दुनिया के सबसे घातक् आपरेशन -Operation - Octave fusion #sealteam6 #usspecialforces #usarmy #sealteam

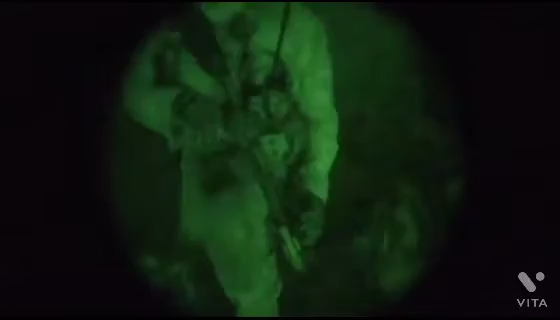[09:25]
ध्यान से दूर रखा मानो धीमी गती में एक पैर चुपचाप आगे रखा गया वजन
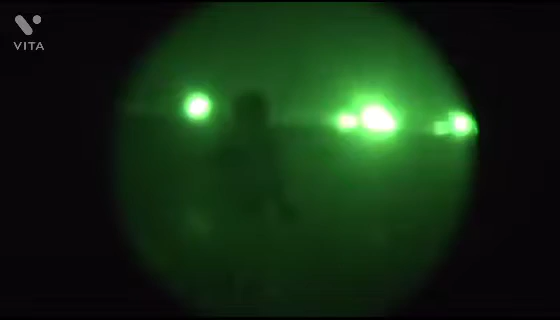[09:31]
स्थानांतरित किया गया और उसके बाद ही अगले पैर और अनुभवी सील का नाम दिया गया
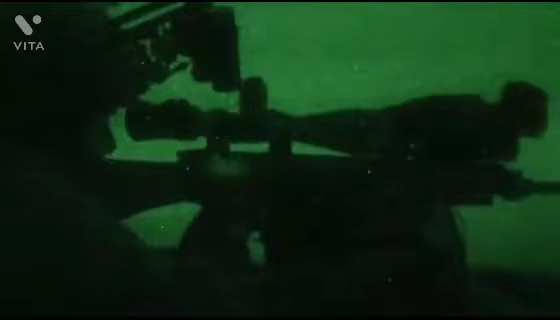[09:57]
बढ़े वे अपने थमल्सकोप के माध्यम से देख सकते हैं क्योंकि दुश्मन सैंचरी धीरे धीरे चिंते तो जाग गया
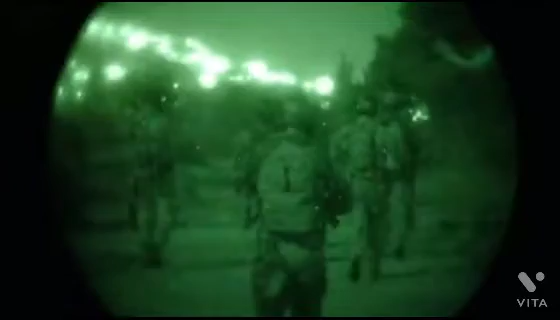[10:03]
दूसरे समुद्री लुटेरे सील तेज हो गए उनकी गती अभी भी पूरी तरह से स्थिर है
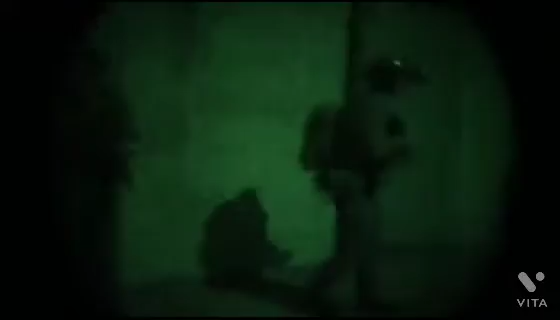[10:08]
शेफिल्ड और सोमाली गार्ड में से एक पर उनका लेजर और बिना कुछ कहे उनके साथियों ने ऐसा ही किया
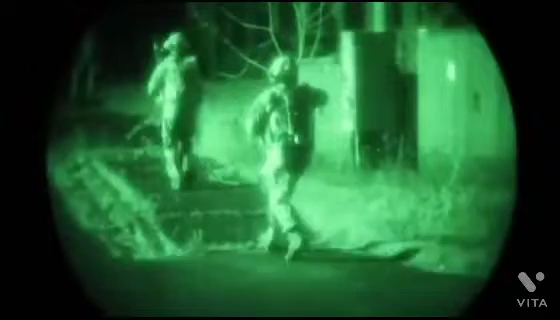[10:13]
इंफ्रारेट किरने रात में पूरी तरह से अद्रिश्य थी उन्हें आभास होता है अंधियरे
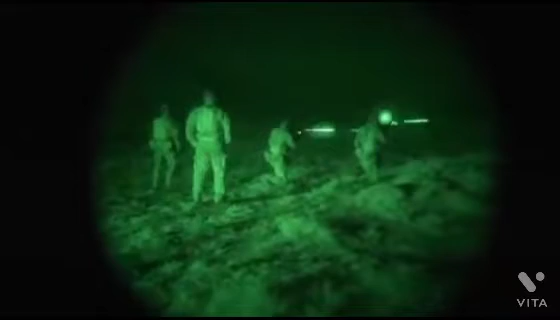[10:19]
में कोई जोर की खड़खडाहट के साथ हिल रहा है उन्होंने अपना भारी पला जाड़ लिया